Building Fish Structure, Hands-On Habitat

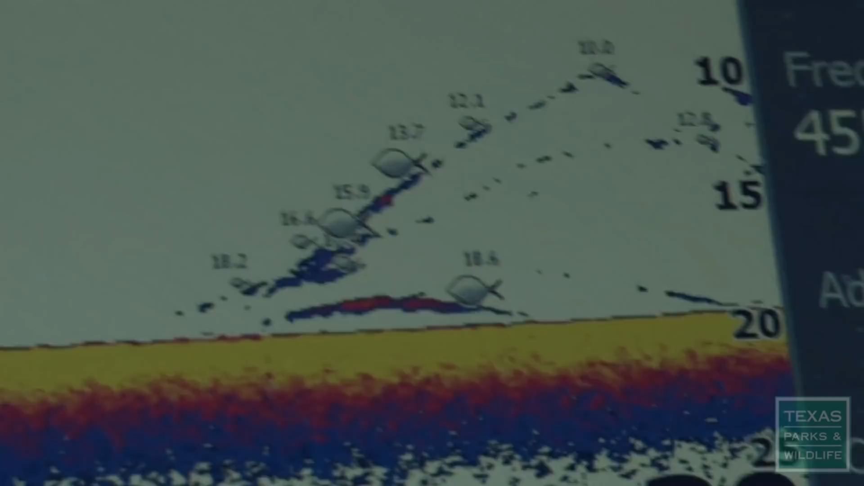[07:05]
Back on Lake Cypress Springs, Cody and Calvin find some fish at home, near habitats they helped install. Got him. Everybody likes the home to stay in.